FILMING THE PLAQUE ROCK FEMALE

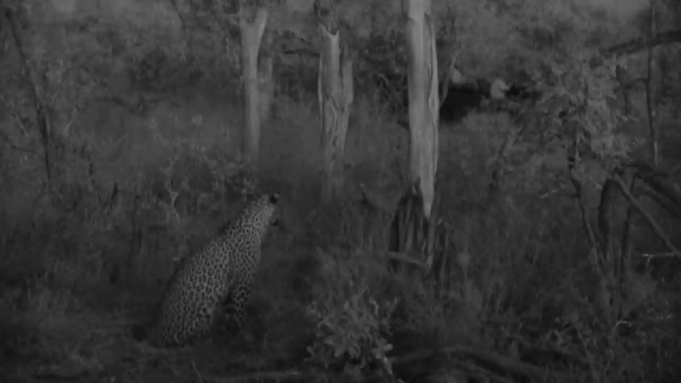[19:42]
For Mike, can you see her? She is on her feet now, looking in your direction.
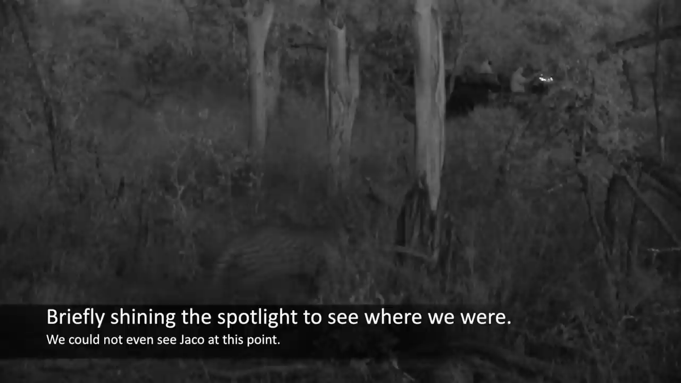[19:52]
She's making her way there with intent.